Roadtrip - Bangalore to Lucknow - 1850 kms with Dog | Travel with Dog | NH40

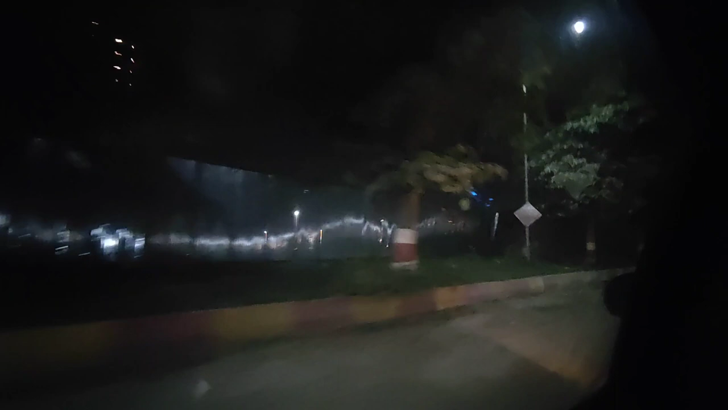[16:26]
And there are many small towns in the middle, so you cannot catch a good speed.
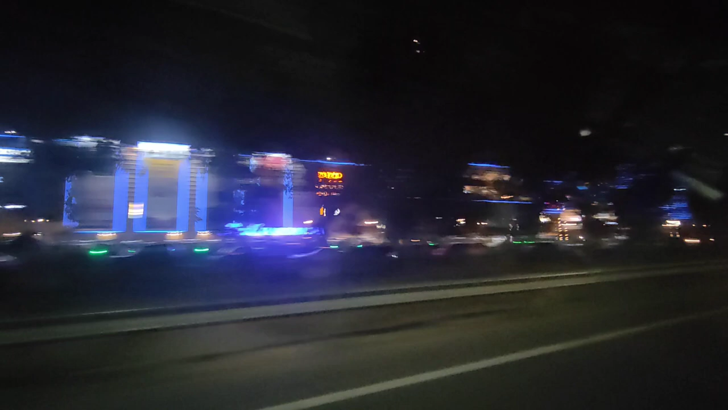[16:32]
You have to run on the 60-round speed. That's why it took a lot of time.
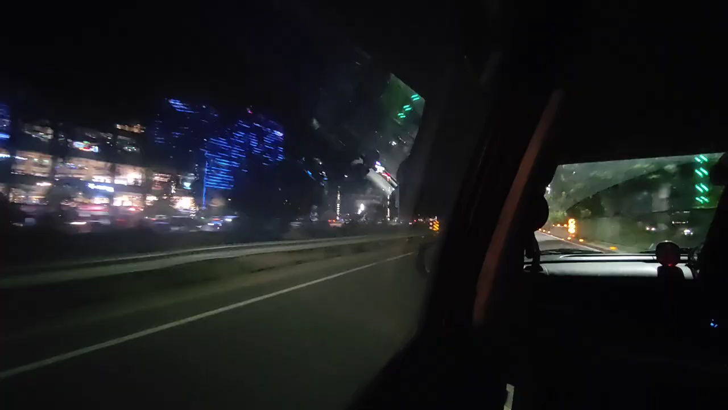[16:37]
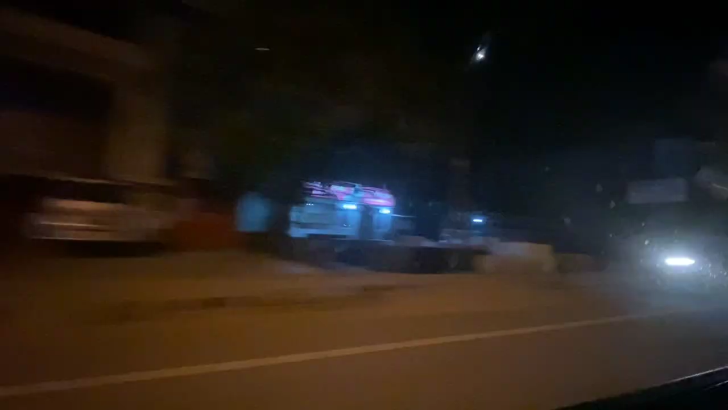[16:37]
Plus, it was very tiring because there was no one coming in the road.
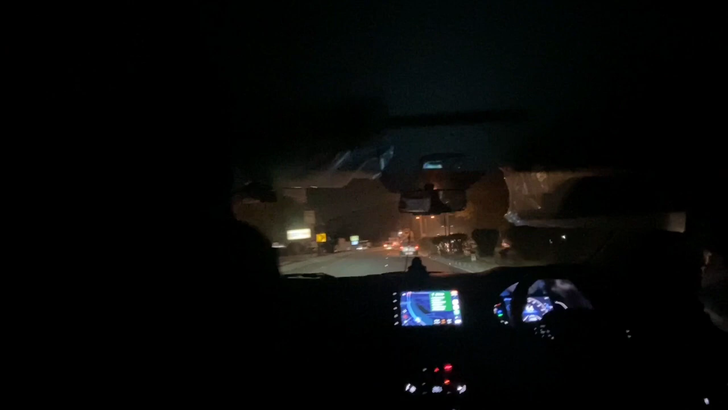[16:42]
There was no divider in the road. We took a lot of time and finally we reached Lakhnau.
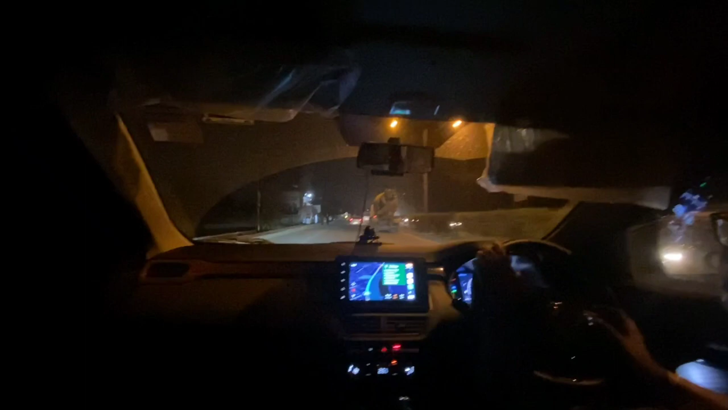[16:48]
And it was kind of a very tiring journey.